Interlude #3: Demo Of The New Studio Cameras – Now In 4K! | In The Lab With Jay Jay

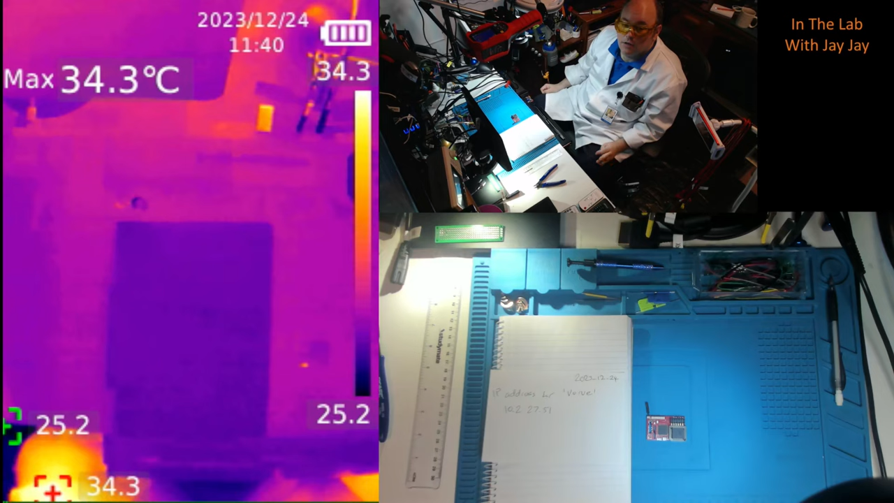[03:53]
On screen: max 34.3°C
So I've got a thermal cam on the bench here. You can see me there in the top. And then that's me over here. But look here, if I put my hand there, you can see it's quite warm.
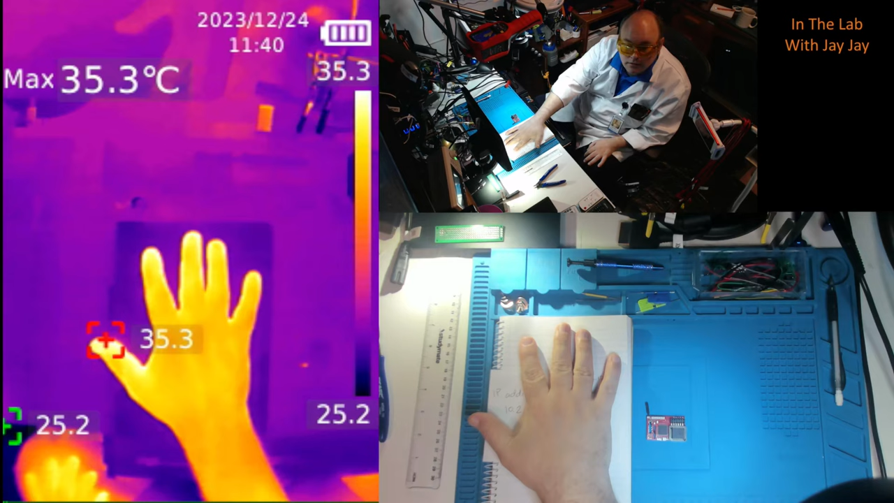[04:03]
On screen: max 35.3°C
If I touch the paper and take my hand away, you can see the heat print has been left there by my hand. So yeah, that's the new camera setup. So I wasn't able to show you the Xbox.